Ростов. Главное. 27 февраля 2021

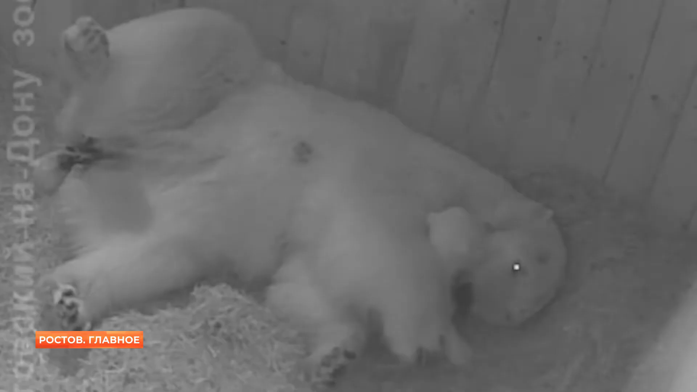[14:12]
Какая прелесть, побольше бы таких новостей. Уже подрос и стал похож на мишку, пушистый и до мамкиных ушей добирается. Хотя нашлись и те, кого возмутило вторжение в личную жизнь. Медведи вряд ли давали разрешение на съемку. А кто-то еще более угрюмый заметил. Это было бы мило, если бы они так у себя дома на природе играли.